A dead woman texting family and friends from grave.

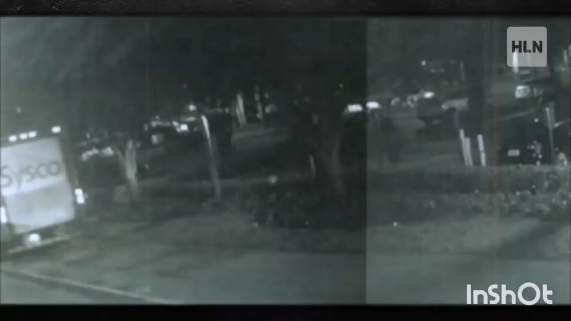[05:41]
30 in the morning the cover of darkness gretchen's minnie cooper pulls into that
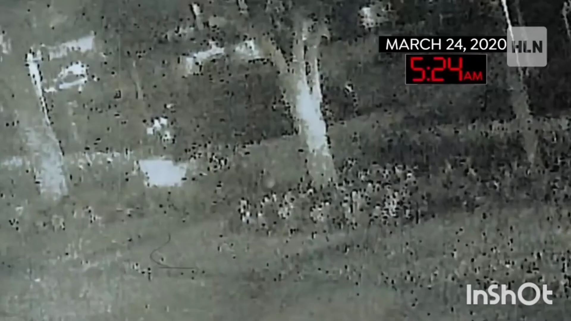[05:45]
parking lot and parks we see an individual come from gretchen anthony's minnie cooper while we
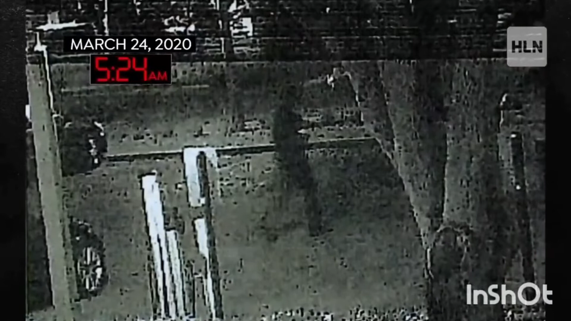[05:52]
aren't able to see the face of this individual we're able to tell that this person
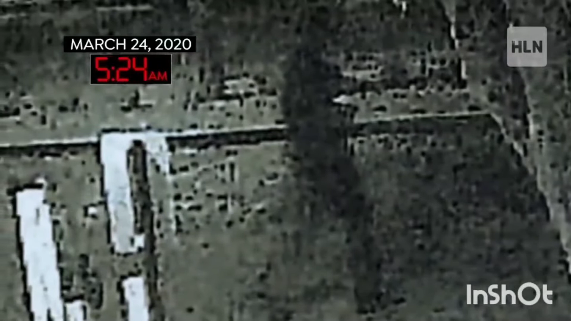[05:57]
is very tall and they are dressed in dark clothing walking away from